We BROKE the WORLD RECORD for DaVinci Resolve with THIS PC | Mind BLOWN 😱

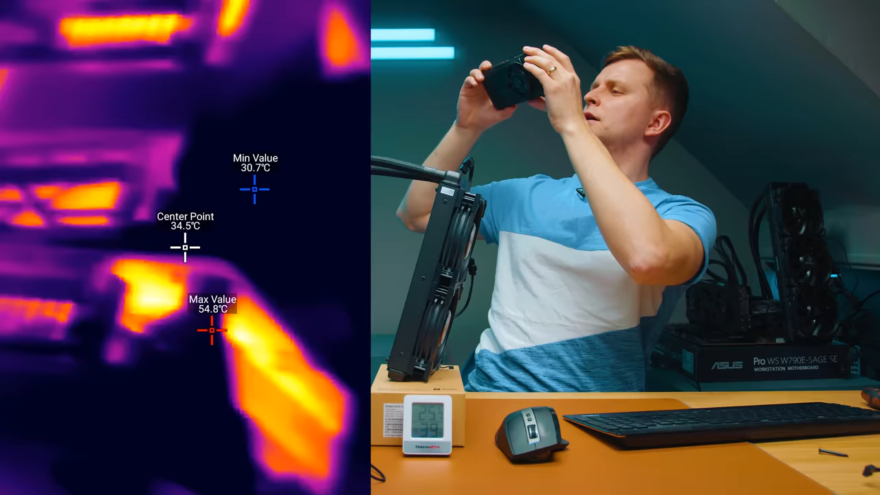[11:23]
On screen: max 54.8°C, min 30.7°C
Okay, so I've got this thermal camera from this smartphone.
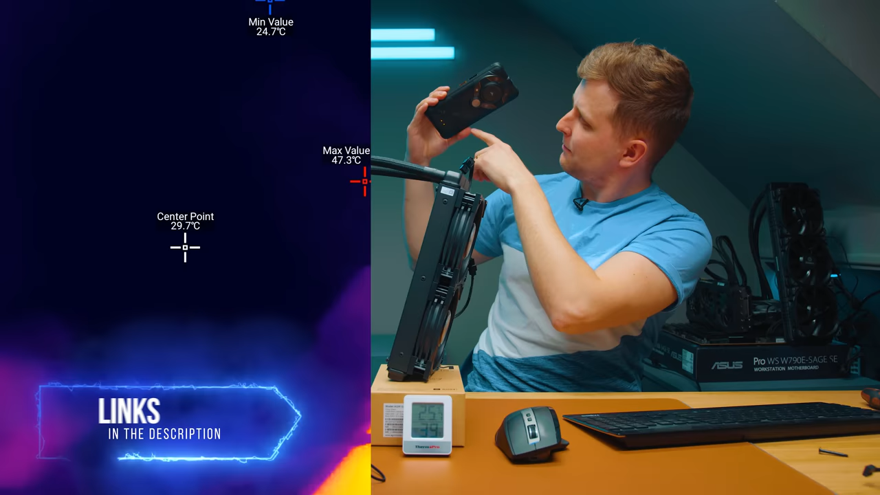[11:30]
On screen: spot 29.7°C, max 47.3°C, min 24.7°C
This is AGM Mobile, and this actually has a thermal camera built into it over there, and I can see like hotspots here, 56, as you can see. Some of this is, see, this is the warm tube.
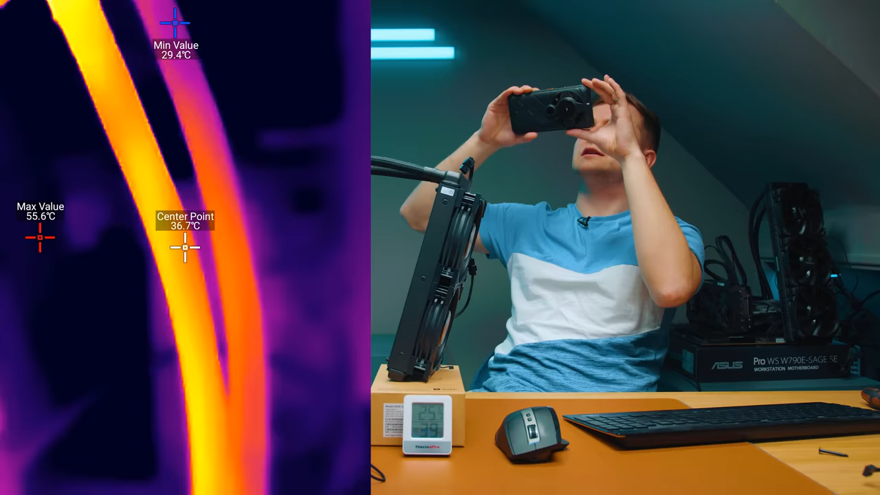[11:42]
On screen: spot 36.7°C, max 55.6°C, min 29.4°C
You can easily see this where the warm tube comes in.
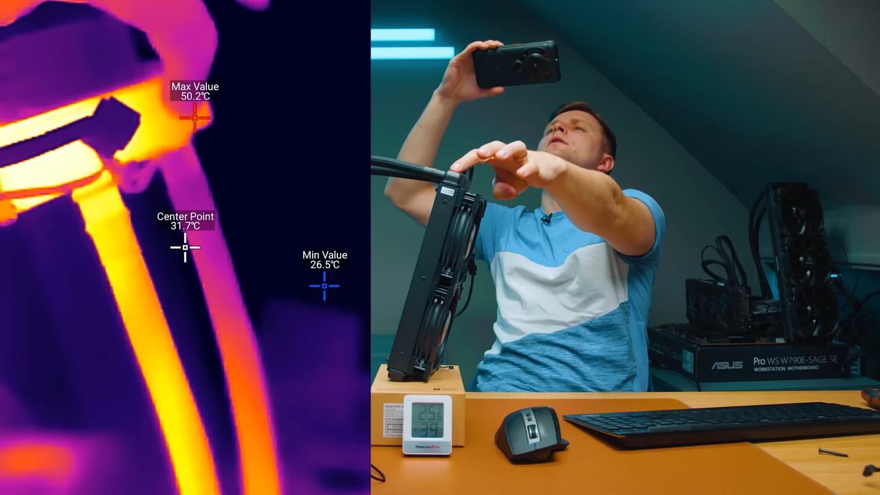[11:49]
On screen: max 50.2°C, min 26.5°C
That one here, warm tube, and then cold tube goes back there.
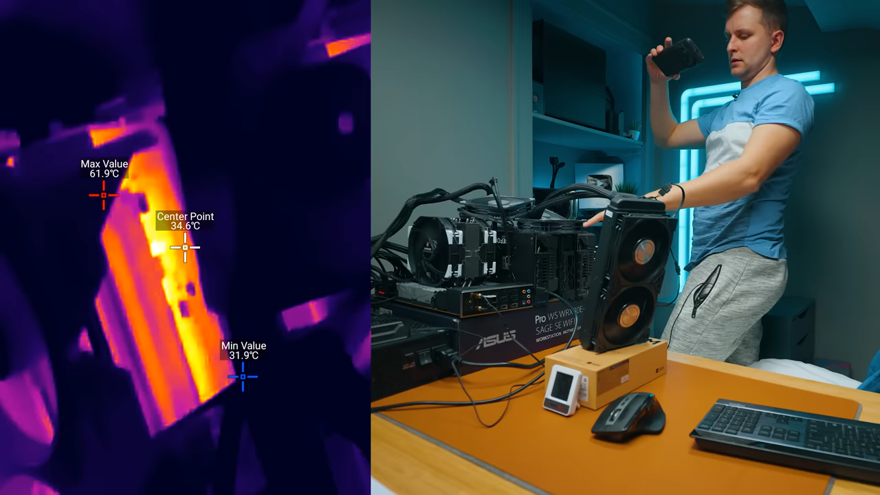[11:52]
On screen: spot 34.6°C, max 61.9°C, min 31.9°C
Yep, you can see there is warm GPU. You can see the VRMs there working away there, 61 degrees VRMs there. Not bad, but here you can see the fans and the heat sinks doing its job. Let's have a look at this one there, 46 degrees on the thermal there. Let's have a look at the motherboard, 46. What about the power supply?